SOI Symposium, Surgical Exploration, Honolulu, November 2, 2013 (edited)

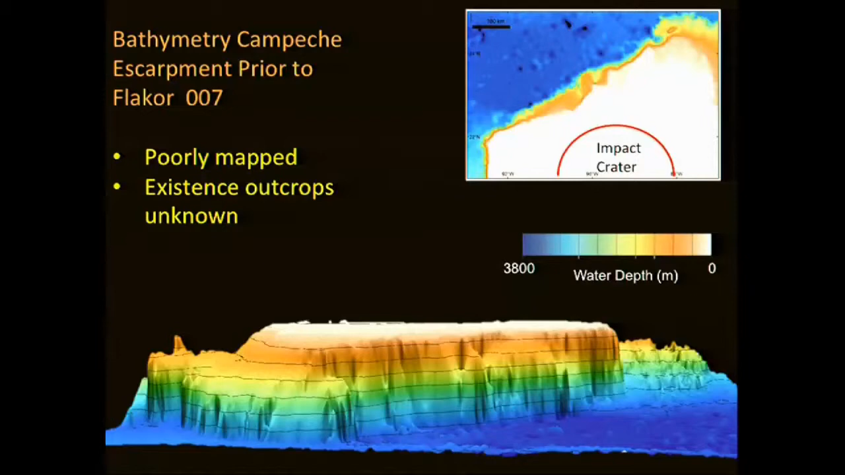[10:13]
The reality is the existing bathymetry before this effort was completely inadequate to launch a modern expedition. We're based upon the satellite bathymetry. That was the best that was available at the time.
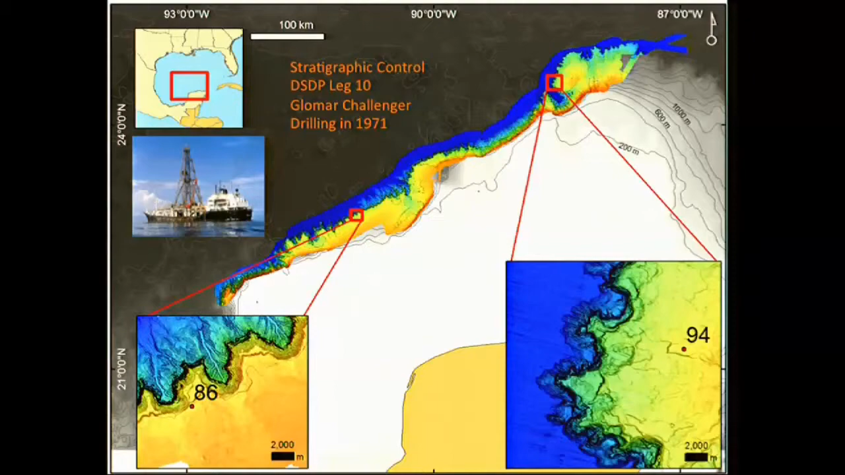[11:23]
it happens that, fortuitously, the deep sea drilling project in 1971, drilled two holes on top of the escarpment. And this is a great example of sample and data archiving that was done where the information about this building is well recorded.
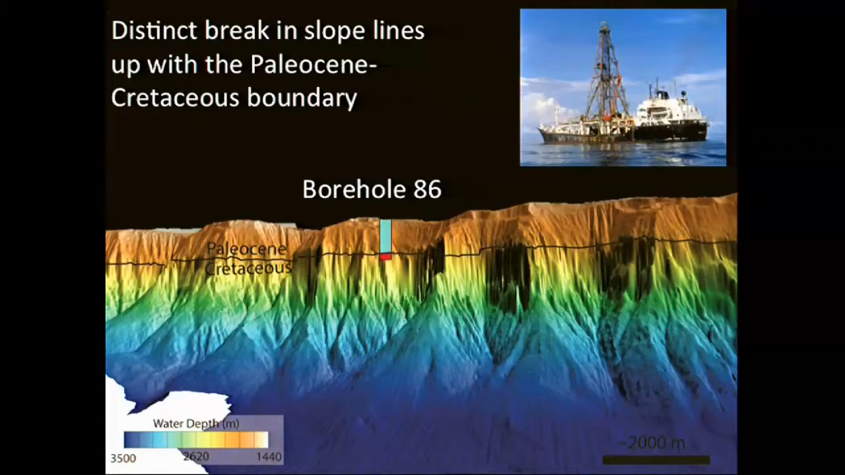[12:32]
one finds that at the level of the top of the Cretaceous just projected a very short distance, one finds that there's a distinct break in slope along this escarpment face and the like. And it corresponds remarkably well with this. It's steeper below this in the Cretaceous section.
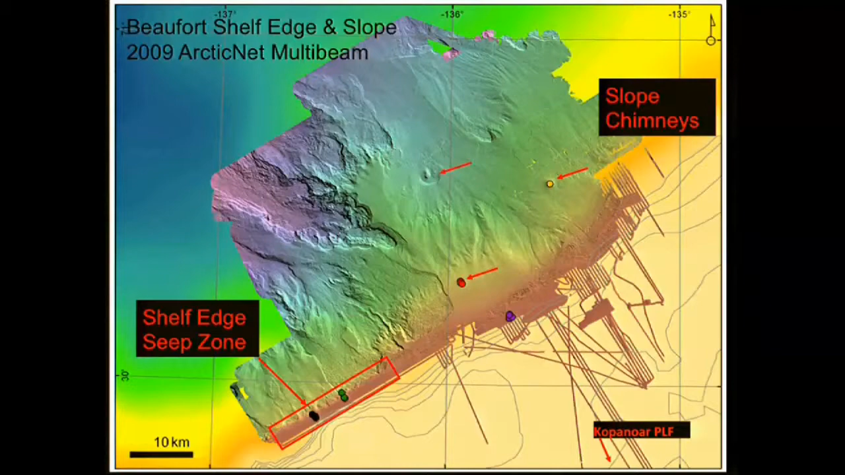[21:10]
Then I'm going to show example from this, what's called the shelf edge seep zone. And then I'm going to move down the slope and talk about expulsion features on the slope itself. And I'm going to start off here with one place, which is a morphologic feature.
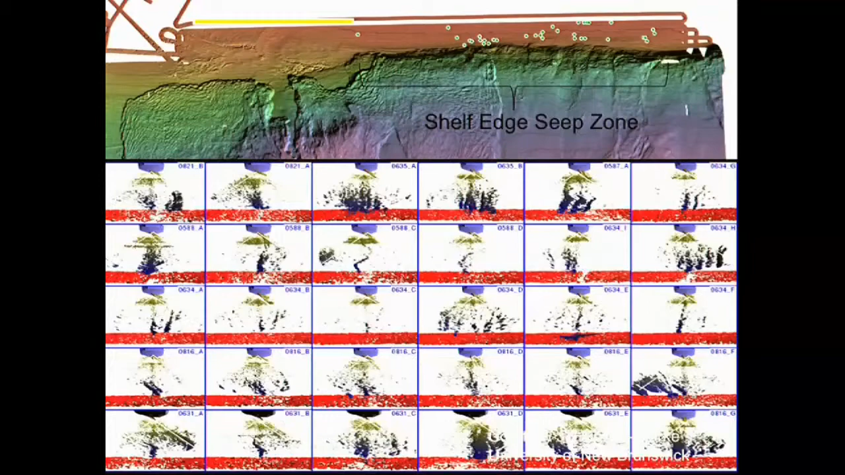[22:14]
And the shelf edge is a particularly interesting place because right along the 100-meter contour is where you'd expect the permafrost to be decomposing in this area. Now, the multi-beam data that was collected here,
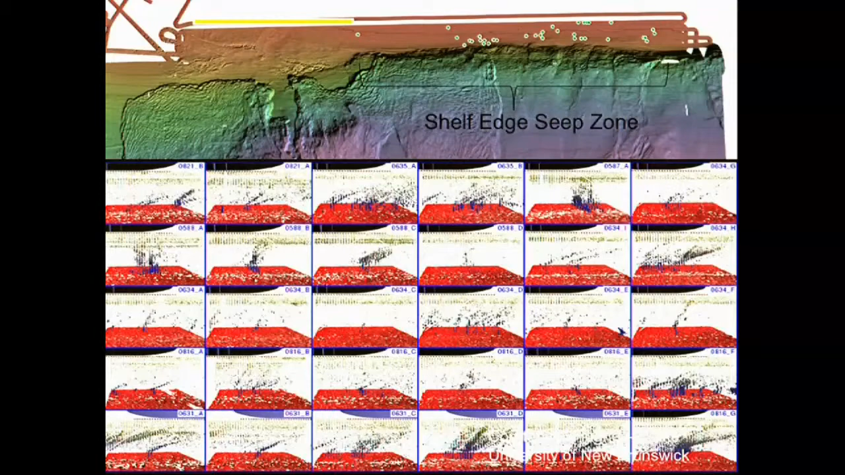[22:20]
like a lot of places, now has the capability of imaging in the water column, and things which are potentially gas plumes can be detected in mid-water.
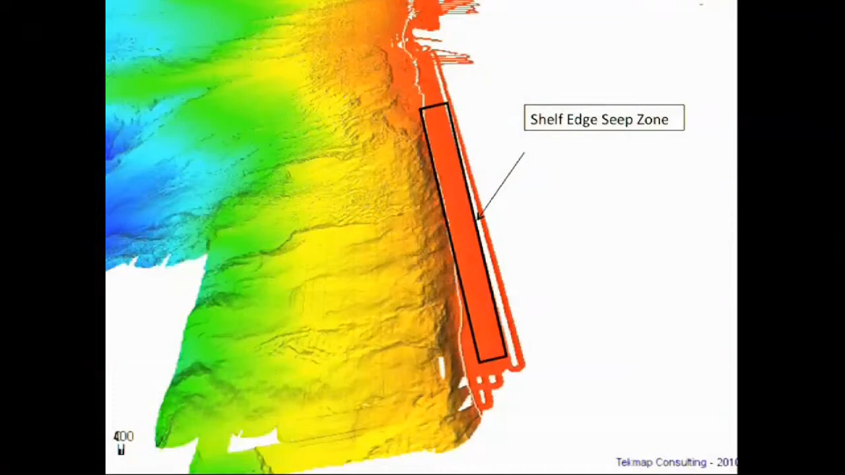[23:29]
and I've been pointed out that this is about where the edge of the permafrost would be.
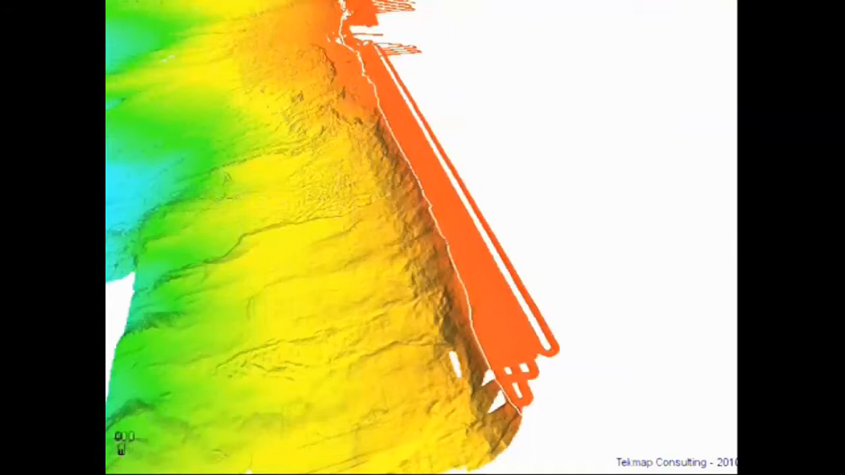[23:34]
The edge is predicted to be right around the white contour, which is the 100-meter contour, and I would point out that this is a remarkably unstable shelf edge here,
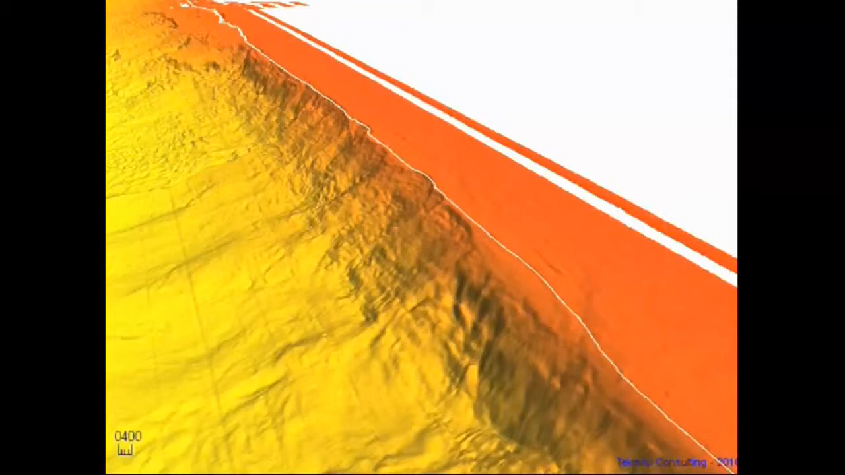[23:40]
and a feature that is clearly falling apart. That does not mean it's correlated with where you'd expect the permafrost to be decomposing.
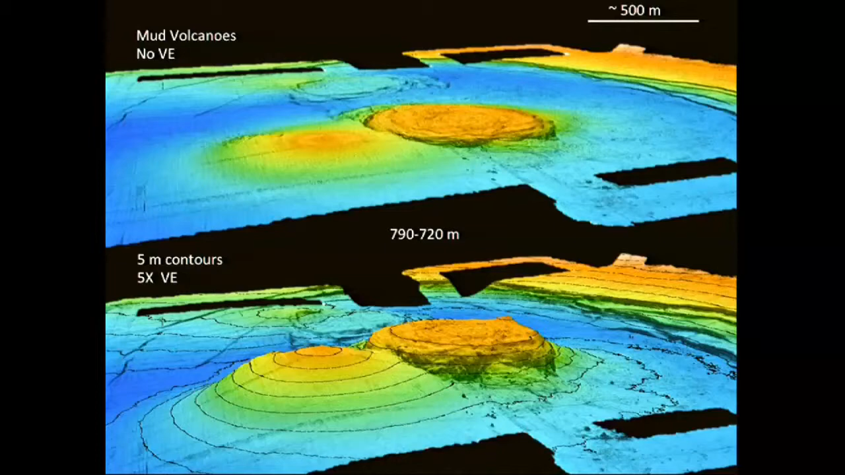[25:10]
The top is no vertical exaggeration. The bottom has got a vertical exaggeration on these images and the like. And first of all, I'd like to point out that these are very low relief features.
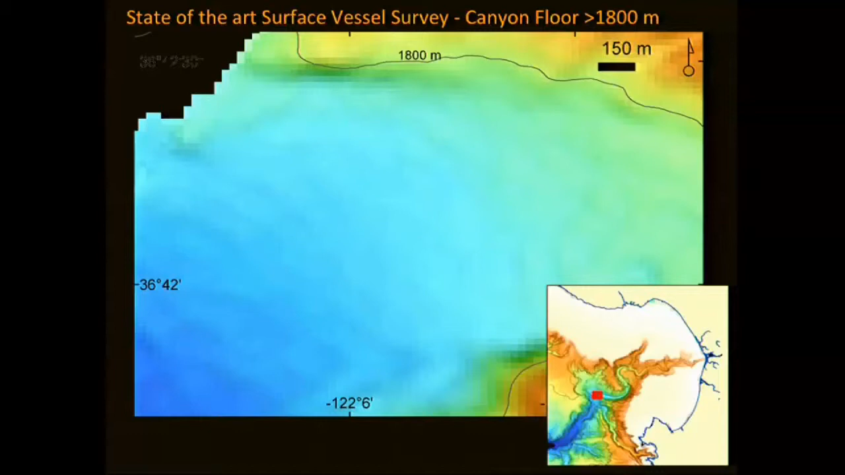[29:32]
I'd like to point out that if you don't see anything of particular interest in that slide, you're not supposed to. It's a pretty flat-floored area, but that's the best we can do with that level of data. But if you superimpose the AUV data on it, you discover that the bottom of the canyon is every bit as complicated as the floor of any river system on land, and there are a number of fairly significant bedforms that are going on there.
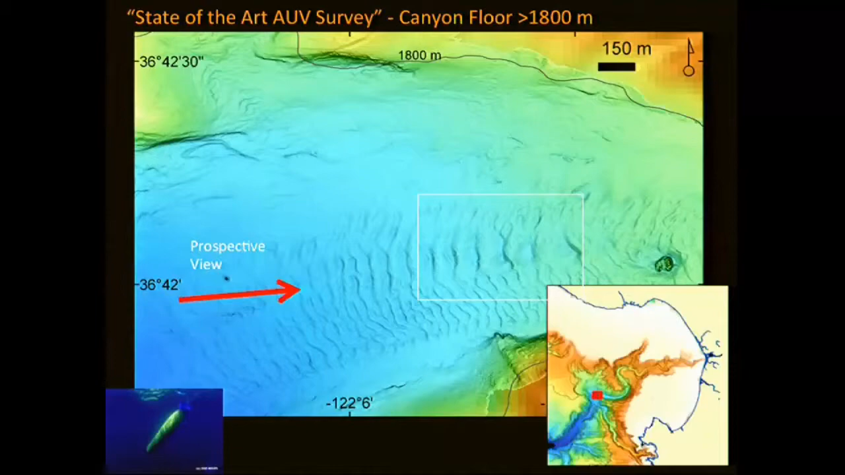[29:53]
These are features that are about 5 meters high, 100 meter wavelengths that are on the floor here, and we simply didn't know they existed before.